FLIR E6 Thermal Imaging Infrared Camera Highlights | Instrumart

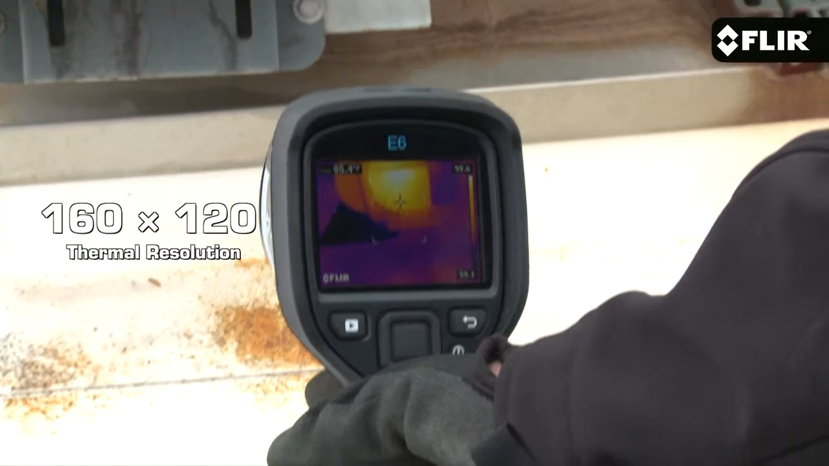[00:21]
twice the number of pixels as its little brother, the E5.
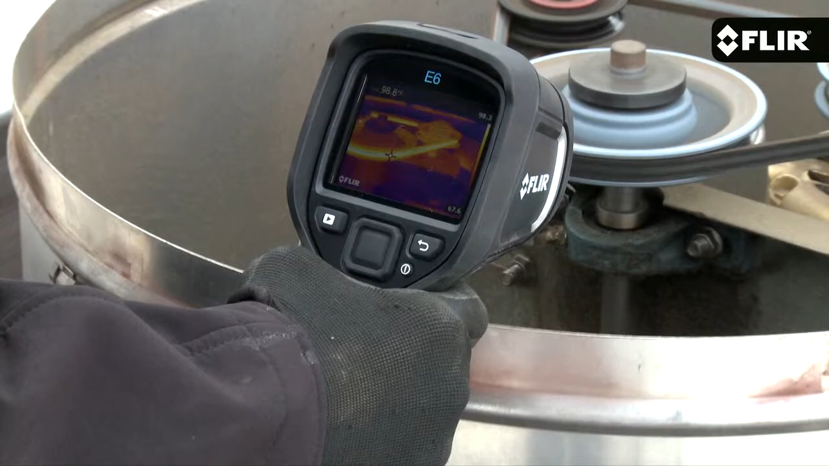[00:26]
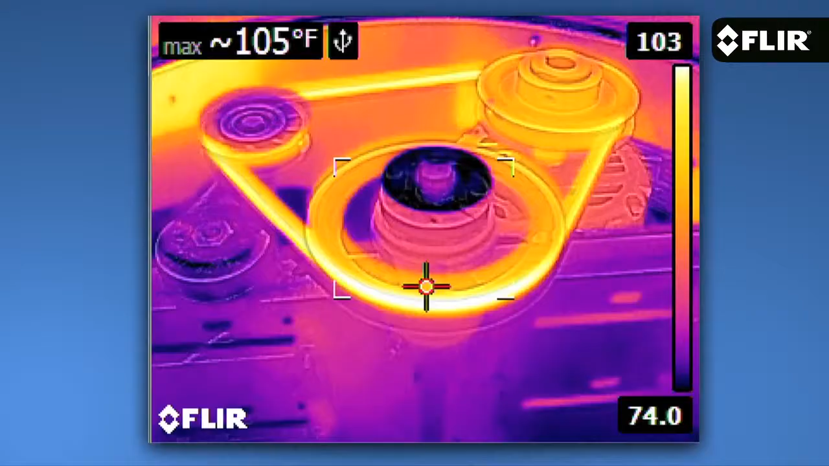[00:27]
On screen: max 105°F
Now not only do more pixels produce greater image detail, they help you detect and measure heat issues much better on smaller components and targets farther away.
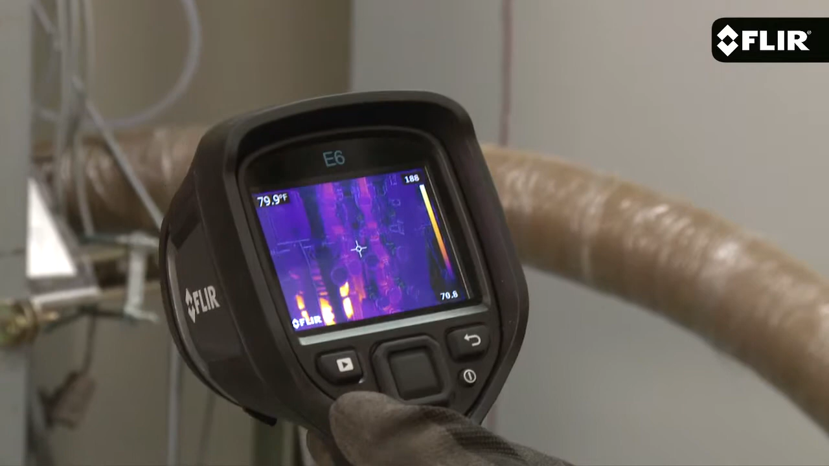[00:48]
On screen: spot 79.9°F
It's got a bright 3 inch LCD that makes it easy to see the heat, and an interface that's even easier to use.
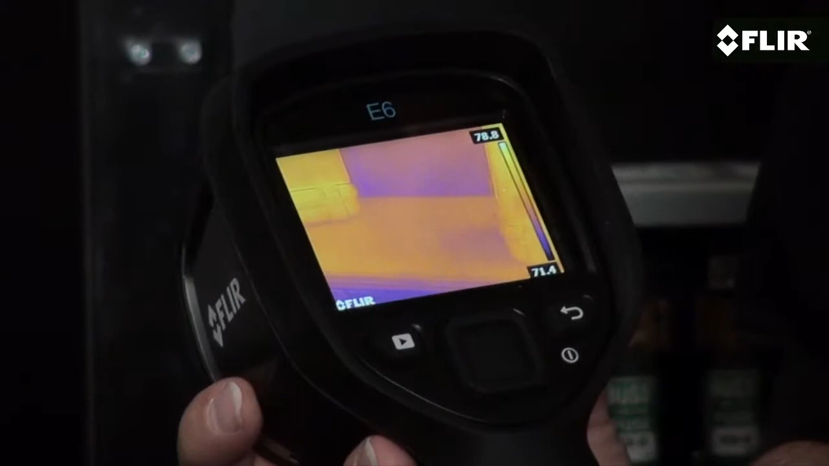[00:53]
Quickly thumb through settings and parameters, pick the best color palette,
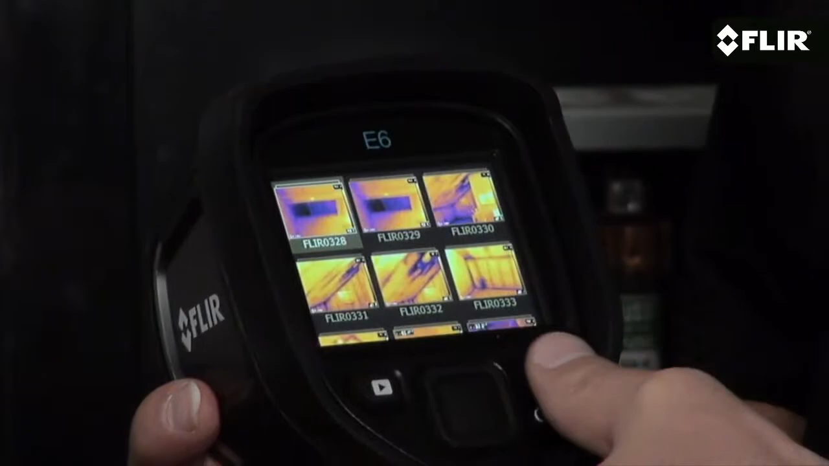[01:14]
add temperature measurement tools like this area box with an auto cold or hot spot to help quickly hunt down minimum and maximum temperatures.
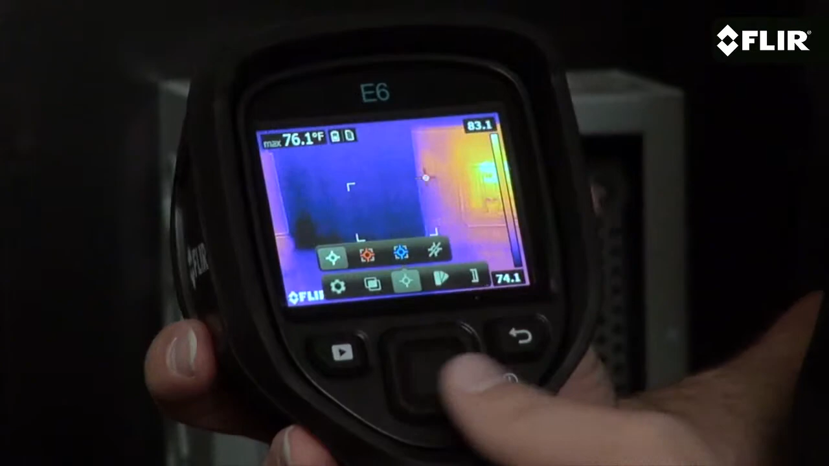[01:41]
On screen: max 76.1°F
Plus the E6 gives you an isotherm mode that instantly alerts you to temperatures above or below a set threshold.
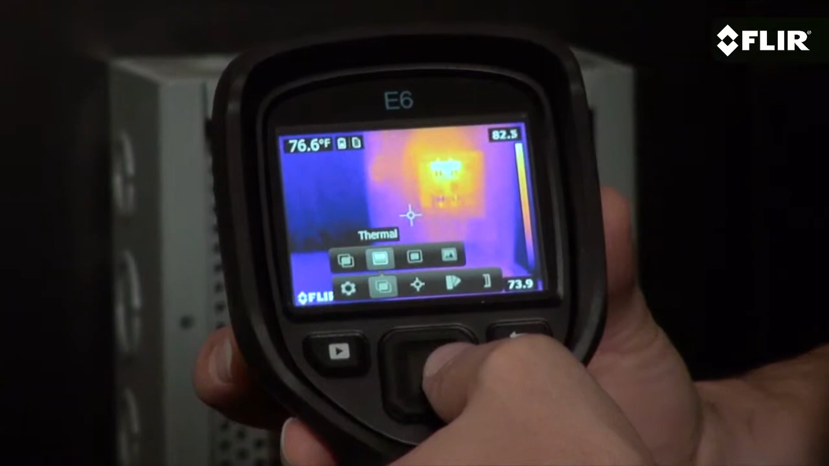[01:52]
On screen: spot 76.6°F
Choose thermal only mode, the visible image, picture in picture,
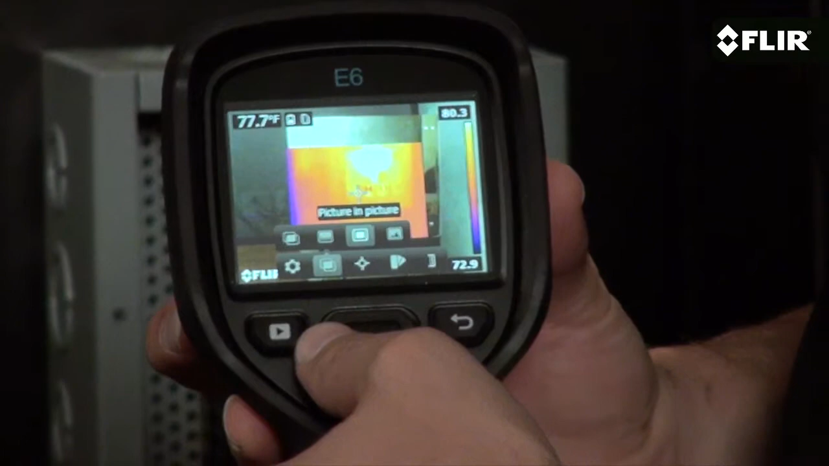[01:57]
On screen: spot 77.7°F
or MSX that enhances the thermal image with the visible details you need.